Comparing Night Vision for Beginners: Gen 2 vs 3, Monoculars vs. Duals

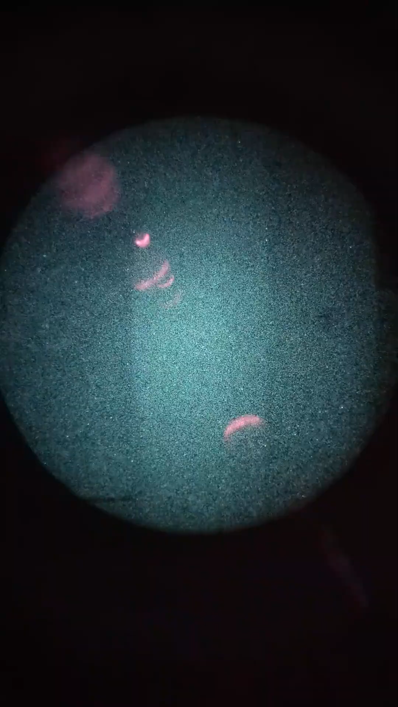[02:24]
Kind of look around the room.
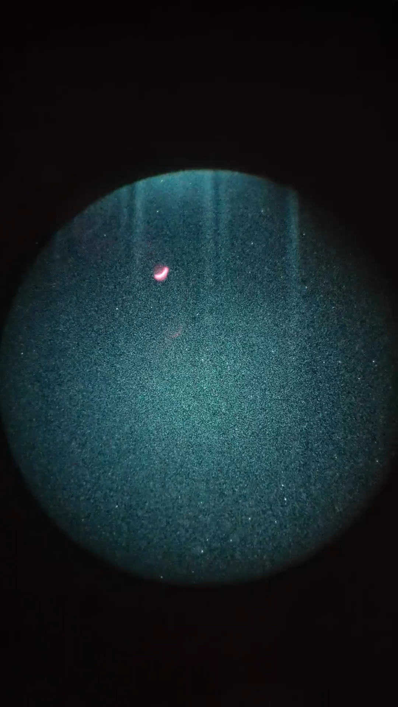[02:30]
Inside the dark room here. Fully enclosed.
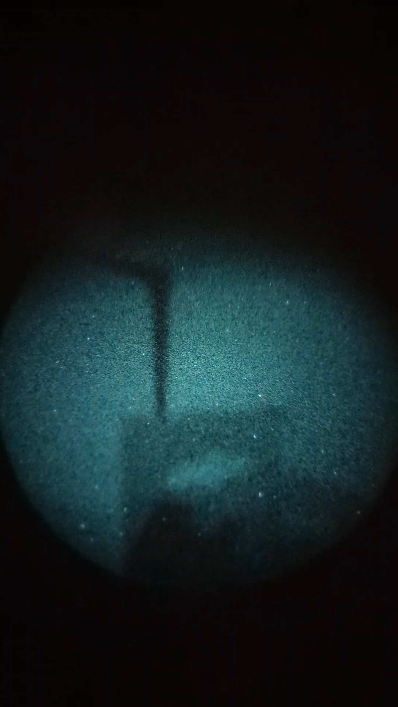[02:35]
Just a little bit of light. All right.
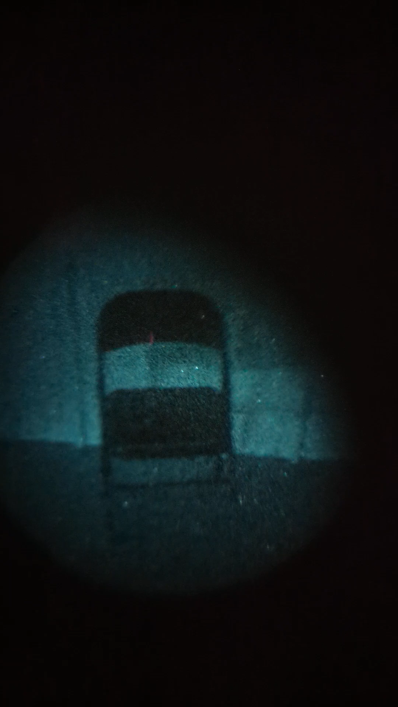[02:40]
The interrogation chair. Anyway, that's what you can expect to see.
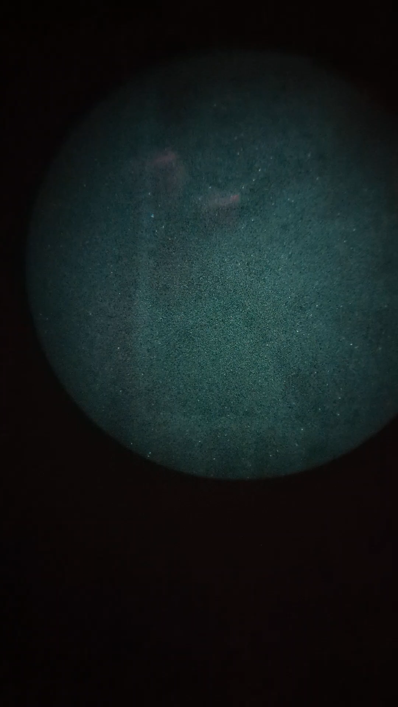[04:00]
If I wasn't doing this one-handed, I could actually focus it.
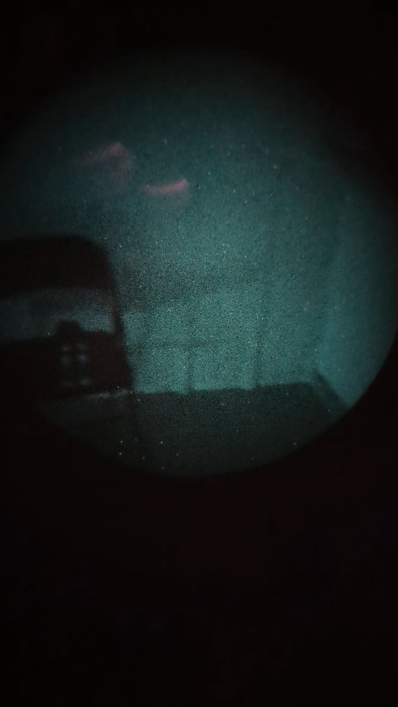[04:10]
There you go. See how much sharper the image is? And that's the difference. These are Elbit tubes.
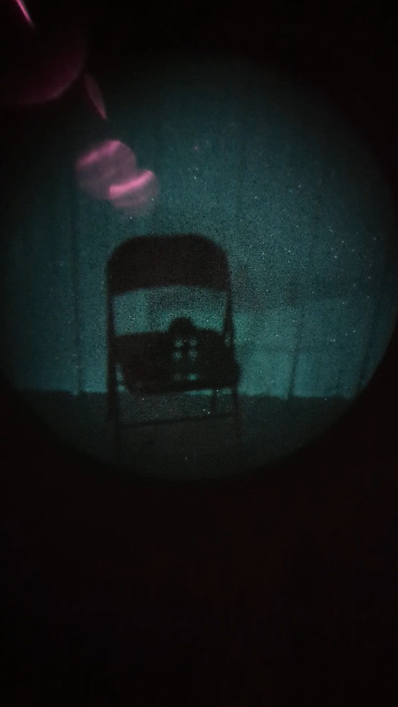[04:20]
This is the Elbit tube PVS-14 that we carry. I want to say these were rated somewhere around 1800 FOM,
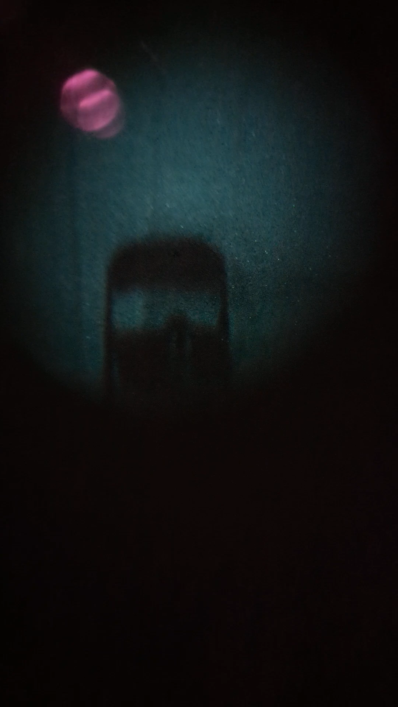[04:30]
1900 FOM, something like that. It's very good though. Very, very good.
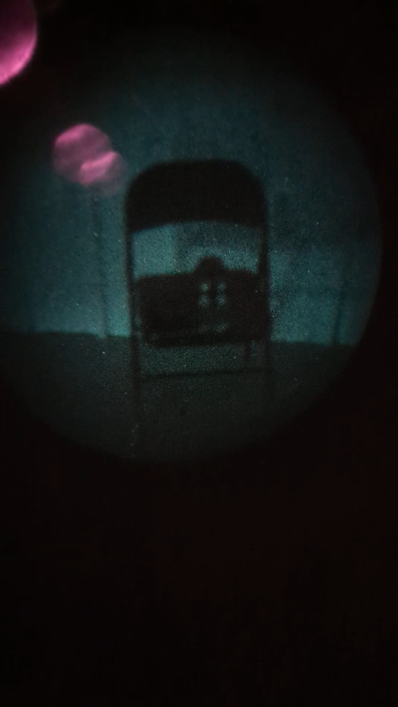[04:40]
And PVS-14s are kind of where most people, at least most of my clients, this is kind of where everybody enters the world of night vision for the first time.
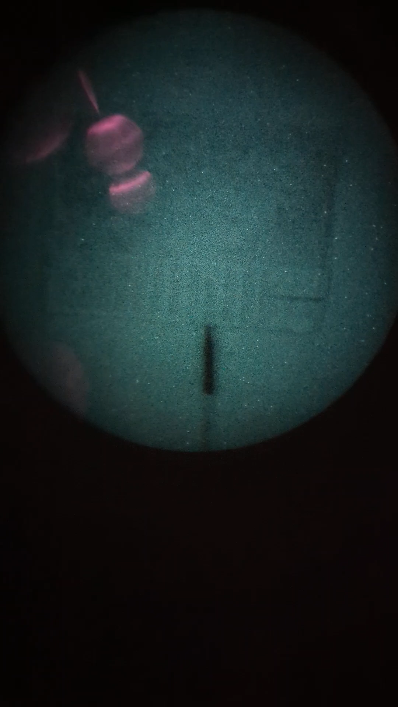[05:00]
I can slide it down into my pocket, put it back up on my head.
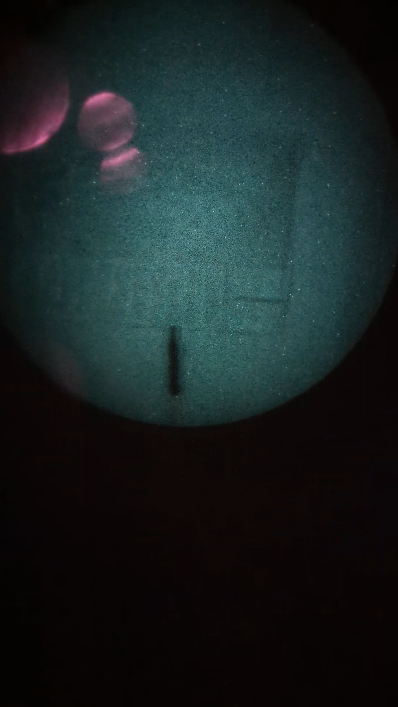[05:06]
It's lightweight, um, wearing a, uh, something like a cry night cap with it,
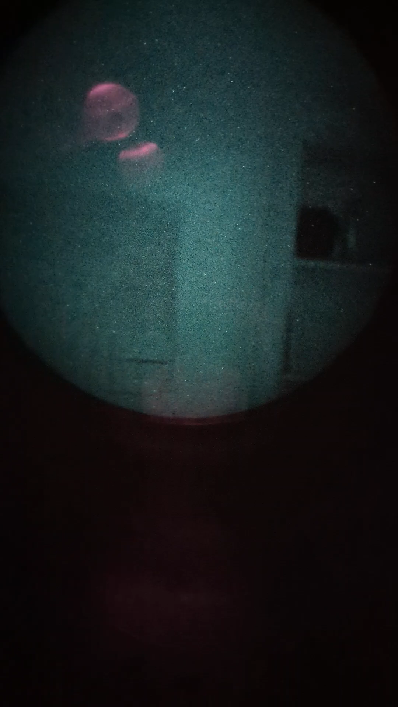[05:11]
keeping a real, real low profile, right? All right.
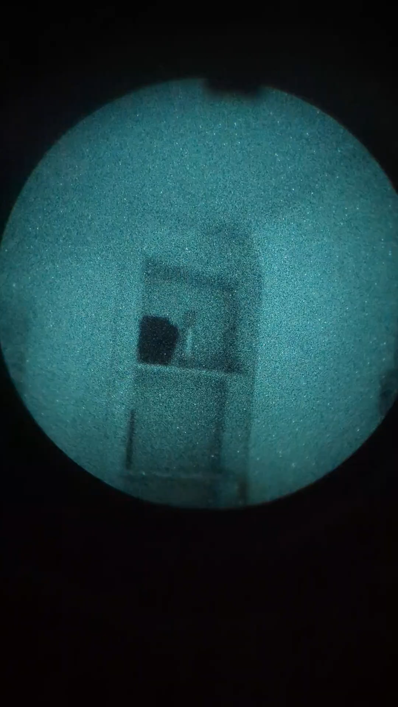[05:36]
Uh, man, these PVS-31s, they, I think they topped the end.
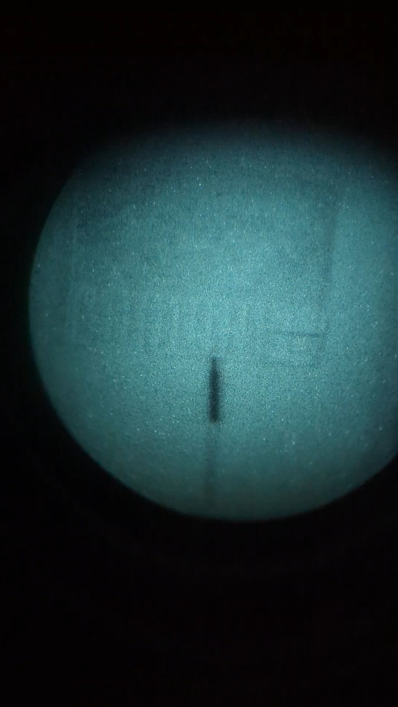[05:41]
The, the FOM on one of these two tubes is right around 2,600.
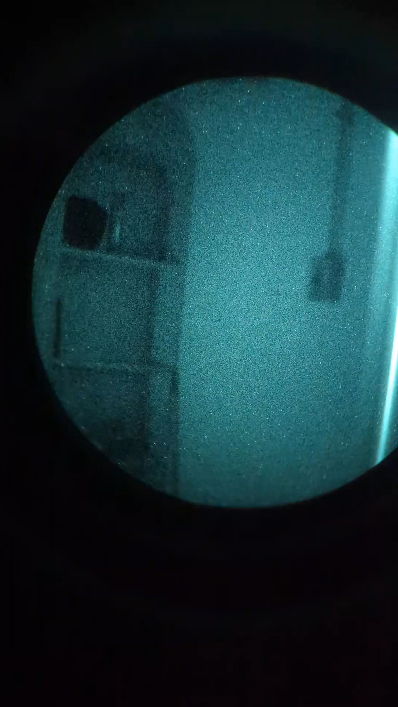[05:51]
I mean, it's really crazy, very sharp. I mean, you can, you can see the way across the room. You can see the definition on the map. Very, very good.
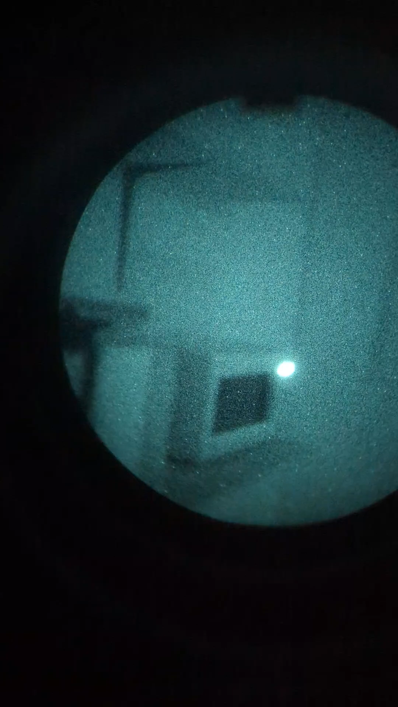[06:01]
But again, these are your most expensive units, right? And these are the current issue Marine Corps PVS-31 deltas